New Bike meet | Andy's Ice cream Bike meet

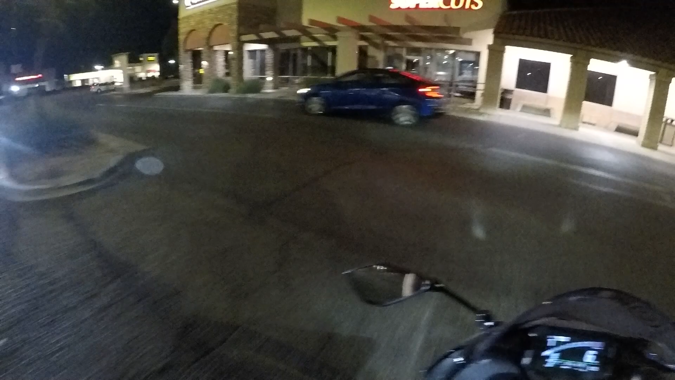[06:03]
All righty guys, so we have pretty much made it home Tonight's meet It was a little bit smaller than the last time I went Which was two weeks ago But there were still plenty of bikes out plenty of cool bikes So hopefully the footage that
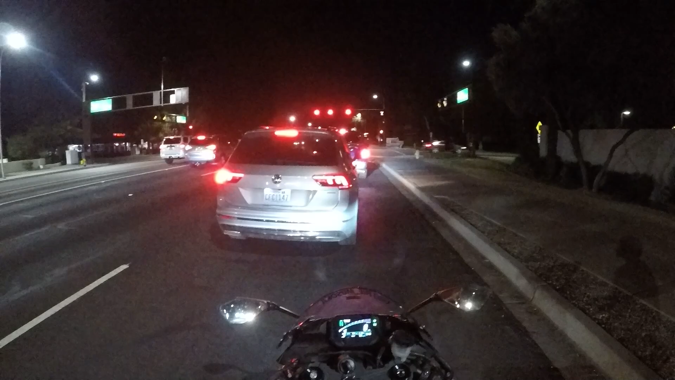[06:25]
I got wasn't too dark I know it looked pretty dark when I was looking at it on the screen But hopefully it came out good